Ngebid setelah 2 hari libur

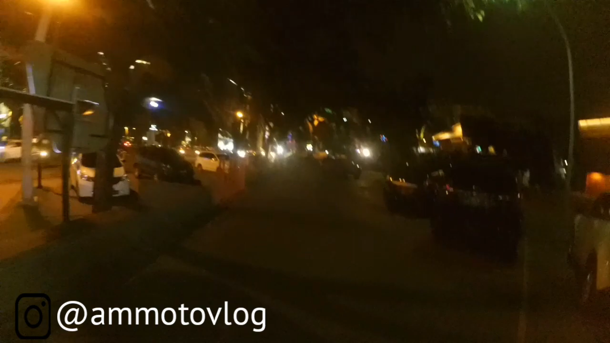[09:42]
Lanjut cari orderan lagi. Ternyata di sini terang. Tapi gerimis-gerimis. Ntar nggak pakai tiba-tiba hujan, kan ngeselin.
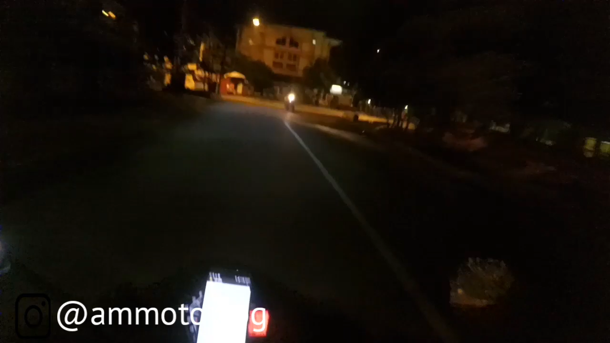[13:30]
Iya, kayaknya ini besok servis. Apa ini kok asap-asap ini? Kok berasap gitu mobil polisinya?